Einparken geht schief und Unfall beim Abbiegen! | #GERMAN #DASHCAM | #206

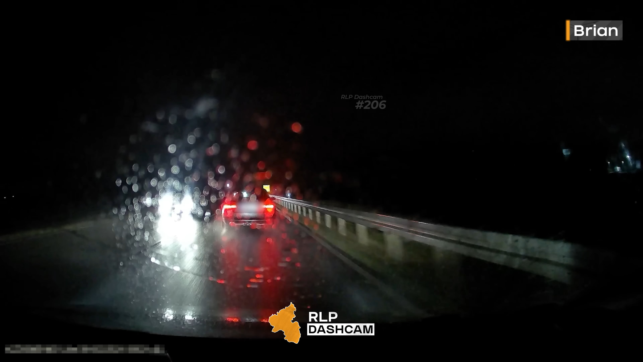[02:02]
der BMW-Fahrer pendelt die ganze Zeit zwischen 60 und 70. Das regt unseren Einsender so auf, dass er den Sicherheitsabstand hier massiv unterschreitet. Lasst euch zu so etwas nicht hinreißen. Das ist gefährlich für euch und für alle anderen, sieht übrigens auch der BMW-Fahrer
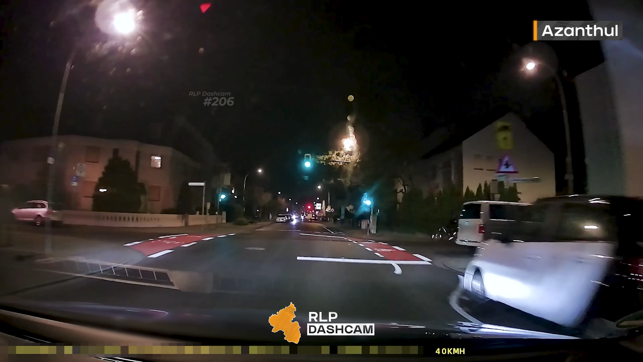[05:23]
Der Überholabstand unseres Einsenders war hier übrigens miserabel.